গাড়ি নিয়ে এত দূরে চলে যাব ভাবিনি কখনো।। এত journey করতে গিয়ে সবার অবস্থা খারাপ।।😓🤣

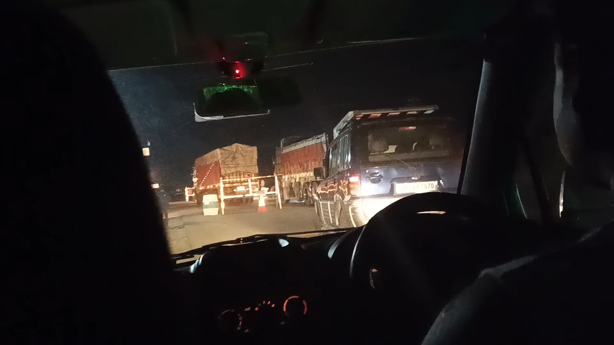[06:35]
এখন বাজে রাত্রি 10:30, আমরা সোনাপুর ক্রস করছি। আর দেখো কত জ্যাম পড়েছে, মানে এখানে চেকিং, চেকিং এর জন্য এত জ্যাম আর কি।